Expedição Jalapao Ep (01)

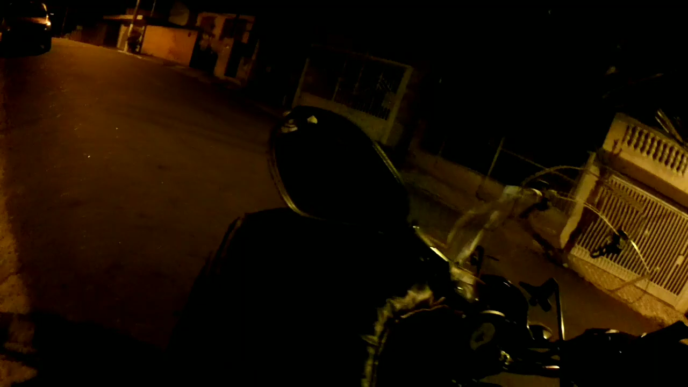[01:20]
Então é isso galera, vamos que vamos Agora são 4h14 da manhã A Judite está marcando aqui 125.453 km rodados Agora no meu termômetro aqui fazem 11,5 graus Vamos embora, em nome de Jesus Cristo
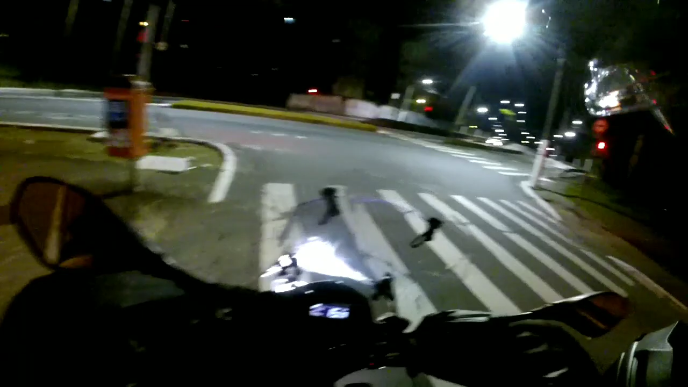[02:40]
Galera, estou passando no soral vermelho aqui Mas porque essa quebradinha aqui é perigosa Então eu não vou ficar dando sopa para o azar logo no primeiro dia Vamos embora Passando aqui galera, do lado do Mercadão de São Paulo Eu optei por vir por aqui,
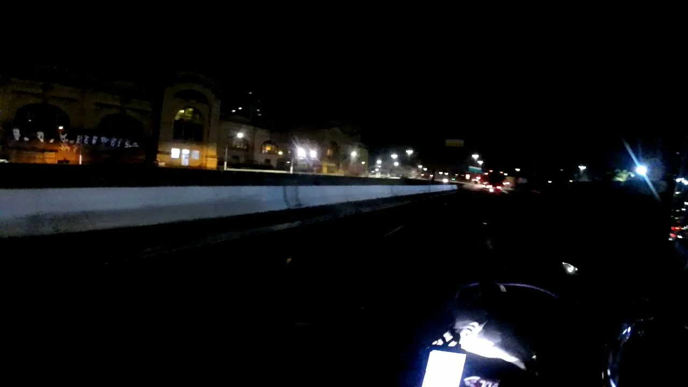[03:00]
né Geralmente eu vou Lá pela Marginal Pinheiros Só que Hoje eu preferi vir por aqui
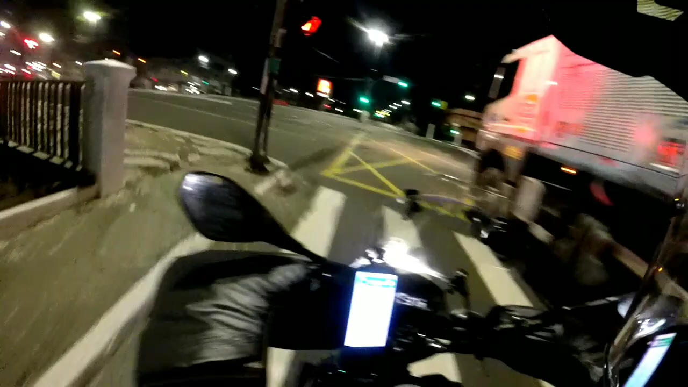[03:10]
O GPS estava falando que era a rota mais rápida Então vim por aqui
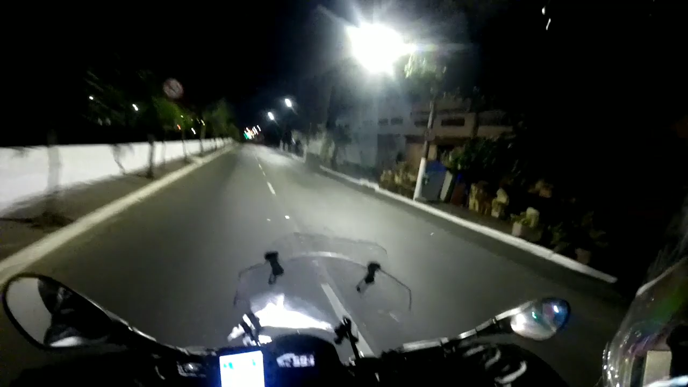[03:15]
Simbora Marginal Tietê aqui galerinha Agora são 15 para as 5 da manhã Estou indo em busca de encontrar os companheiros ali no posto Para a gente seguir viagem Domingão, 15 para as 5 da manhã Marginal Tietê aqui Do jeito que a gente gosta, né E simbora
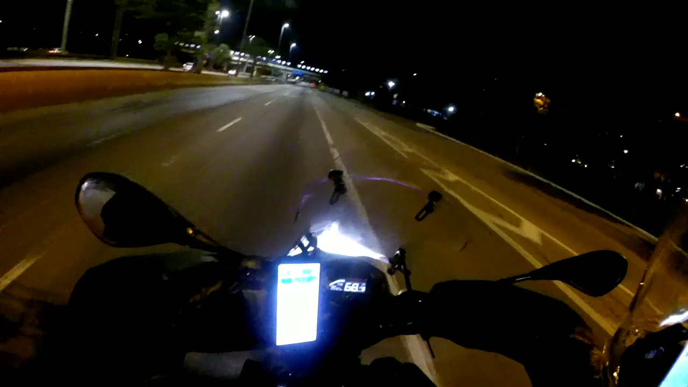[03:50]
Já encontrei aqui o Ademir Antes de chegar no ponto de encontro Sabia que eu ia encontrar com ele aqui antes de chegar lá
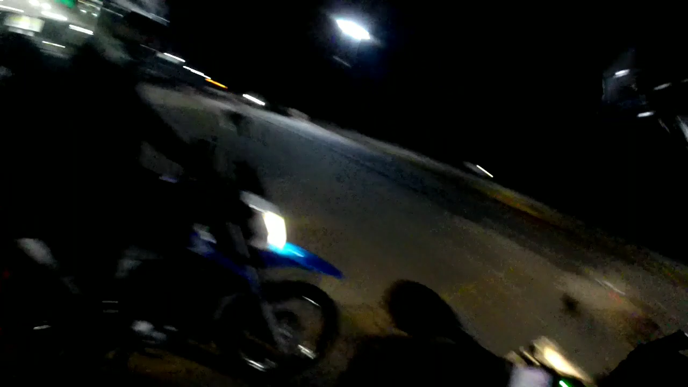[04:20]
E o Ademir Eu encontrei na estrada ali E estou vindo ali Está vindo um maluco ali a 10 por hora Eu falei, olha ele ali
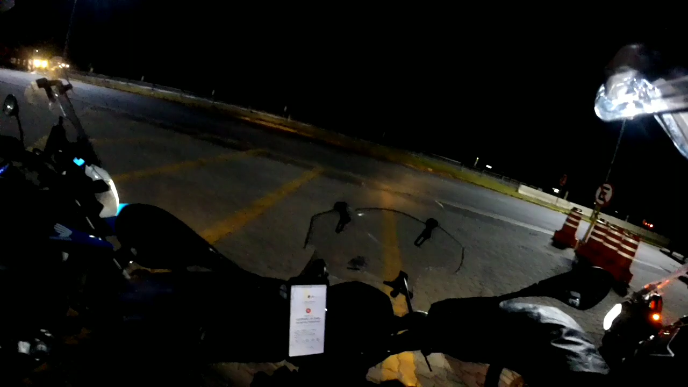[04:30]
Galera, a gente vai Fazer uns ajustes aqui Já vamos para a estrada aí Tamo junto É isso aí galerinha Saindo aqui do posto de gasolina Em Caieiras São Paulo